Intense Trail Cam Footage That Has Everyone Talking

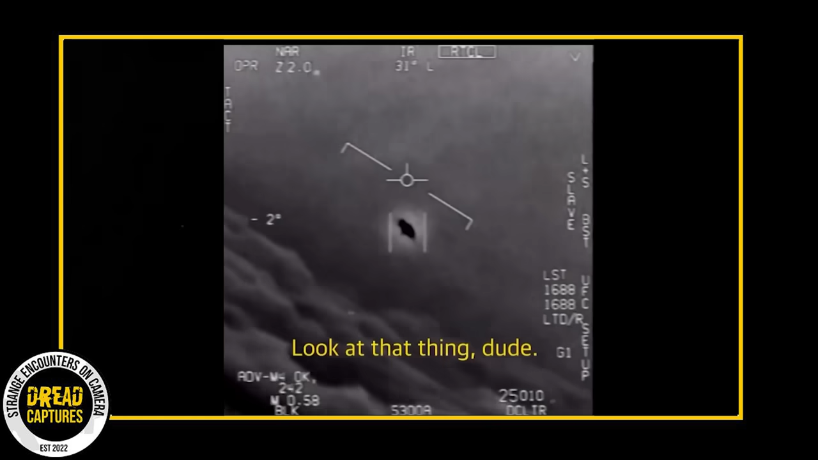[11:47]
the Pentagon hasn't provided a concrete explanation, leaving possibilities such as atmospheric effects or technical issues open. Despite the excitement generated among UFO enthusiasts, some experts advocate caution, noting that such sightings typically have terrestrial explanations.
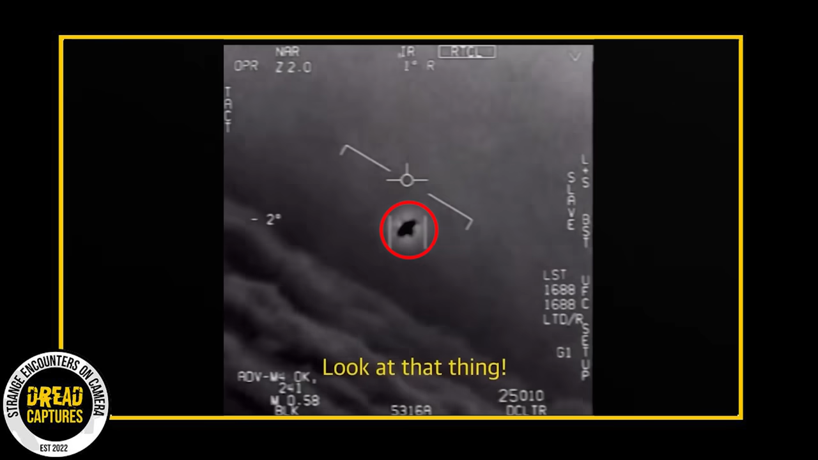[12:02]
I'm going to let the video play from here. The whole fleet of them look on the ASA. My gosh.
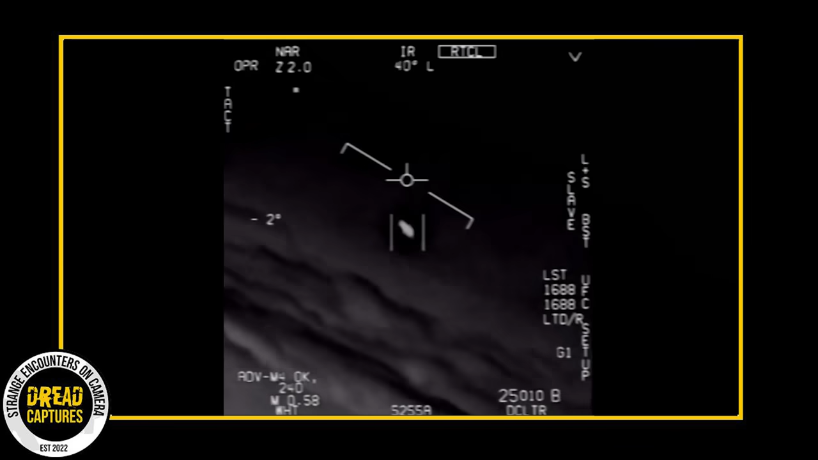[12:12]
They're all going against the wind, the wind's 120 knots from the west. I'm going to take care. It's not around us though, is it? It's not around us, is it?
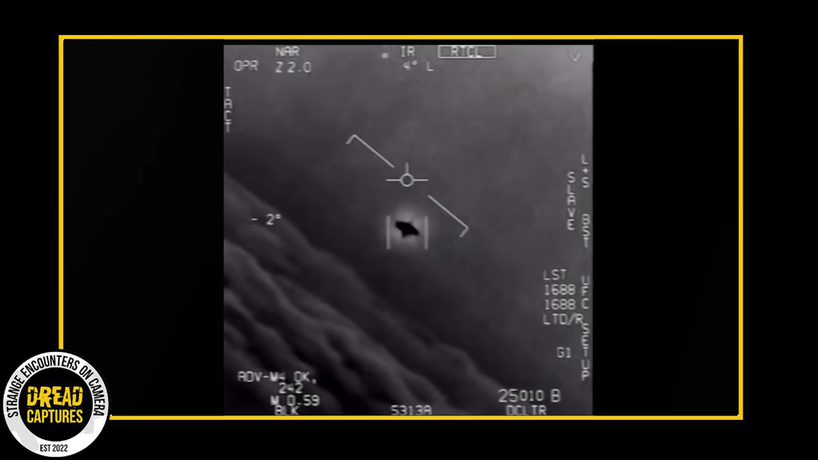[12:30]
It's not around us, yeah. What if there's like a thing? What if there's like a thing? It's rotating. I'm going to take the target.
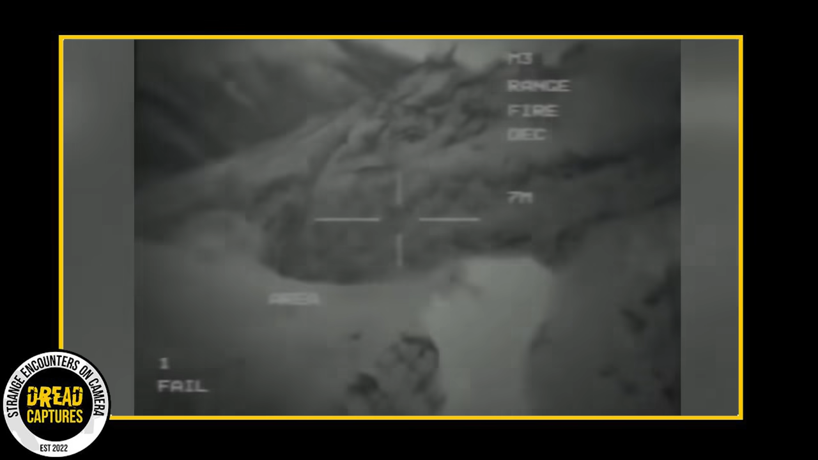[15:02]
a predator combat drone is executing its standard surveillance when abruptly an enormous and swift object invades its territory
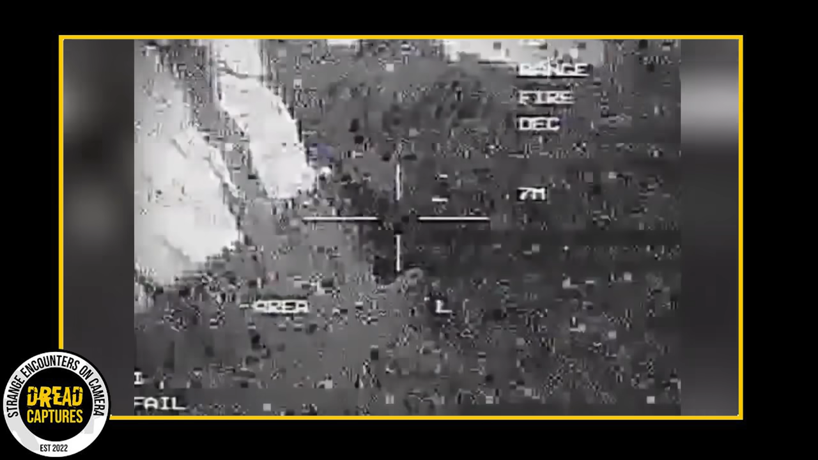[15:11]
what seems to be an unidentified flying object zips past the drone
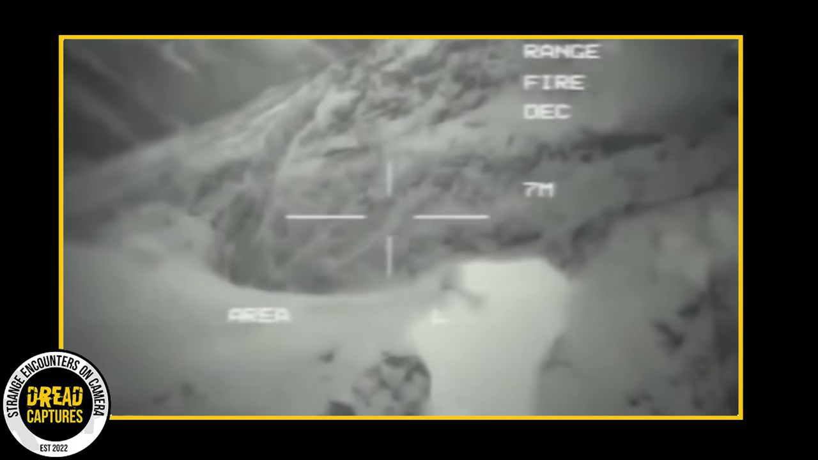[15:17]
leaving a massive trail of bright white light in its weight the drone spins around to scan
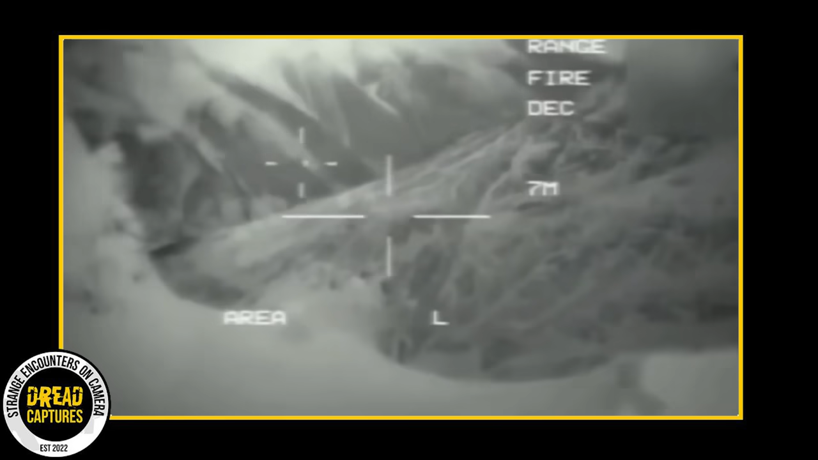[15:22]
the region but whatever rocketed past has since vanished without a trace regrettably no additional footage was obtained